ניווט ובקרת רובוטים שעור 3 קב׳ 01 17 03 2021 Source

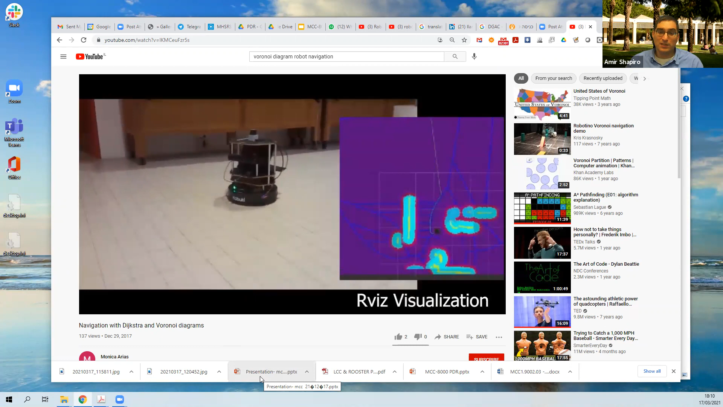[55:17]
ואתם רואים שהוא שומר את המרחק הכי גדול מהמטרה, אתם רואים די אגרמת ווורונוי כחולה שהוא בונה תוך כדי התנועה,
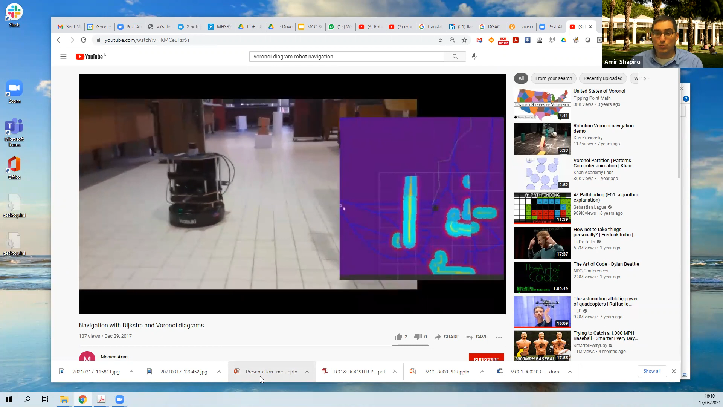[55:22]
ואתם רואים גם את המכשולים, והוא גם מנפח את המכשולים.
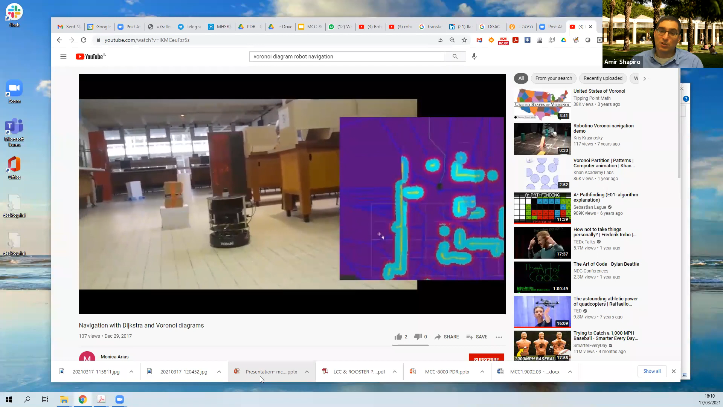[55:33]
והוא מוסיף ומוריד איברים מהדיאגרם הדברונוי, בהתאם למה שהחיישן, במקרה הזה שורק לייזר שיש עליו, מזהה טווחים אל מכשולים.